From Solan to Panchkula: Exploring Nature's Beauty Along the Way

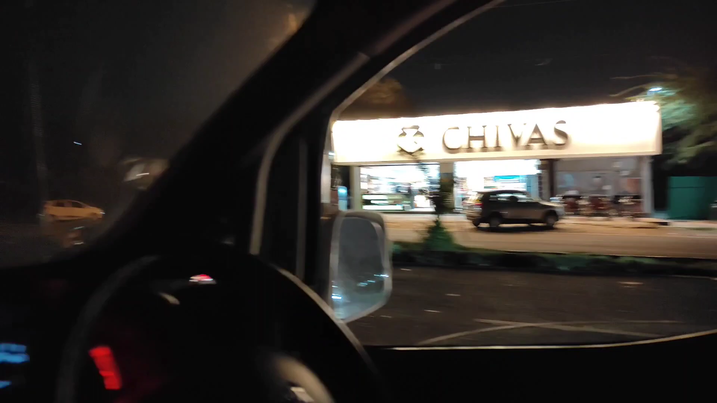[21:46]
उस्ताद ने गाड़ी ठीक ठाक पेल दी।
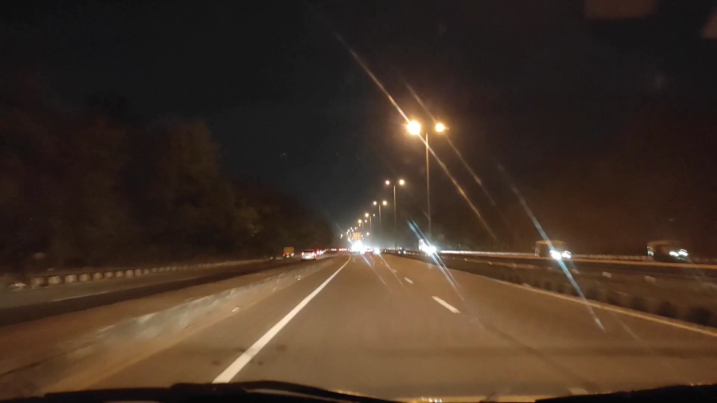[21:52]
अभी हम 150 से ऊपर स्पीड में, थोड़ी देर में स्वर्ग में मिलेंगे हम, जल्द ही ऊपर मीटिंग होगी। नरक में स्वर्ग में जाएंगे। हमारी बस उत्तराखंड परिवहन की बस है, हम साथ साथ ही निकले।